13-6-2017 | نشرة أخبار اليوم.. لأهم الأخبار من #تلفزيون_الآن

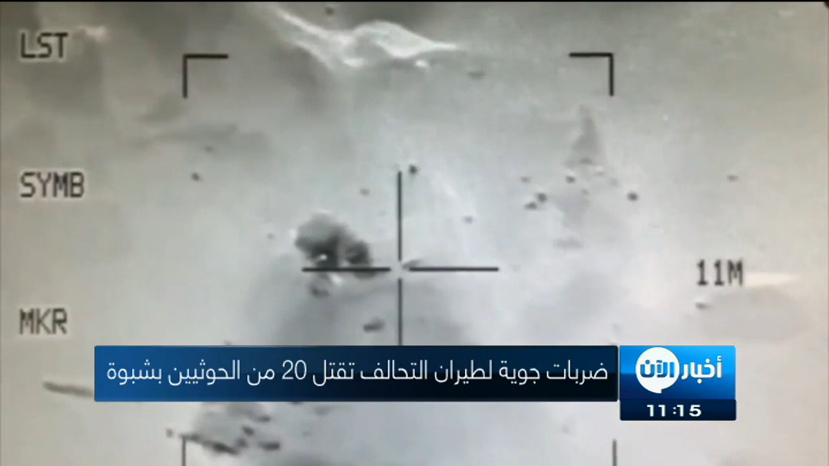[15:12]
المقاومة الجنوبية أن الضربات الجوية أسفرت عن تدمير طقم يحمل مضاد طيران من عيار 23 وقتل من كان فيه من الميليشيات في جبل قرن صوفة وطقم آخر
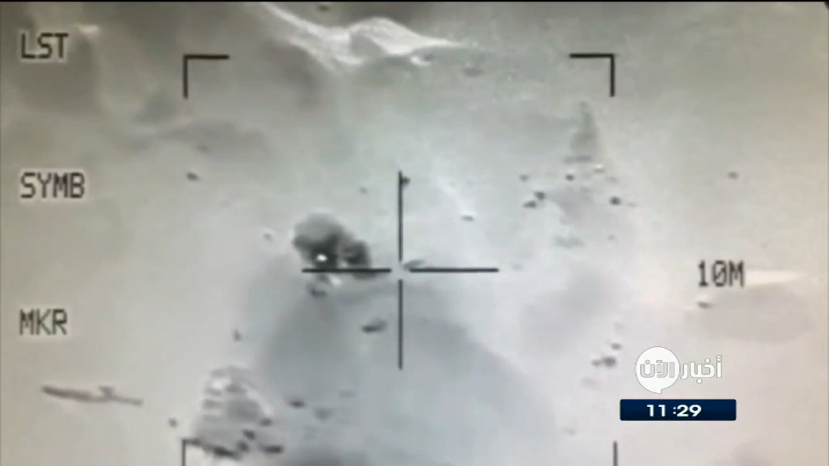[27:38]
وضربات جوية لطائرات قوات التحالف تقتل عشرين فرد من الحوثيين في شبوة في اليمن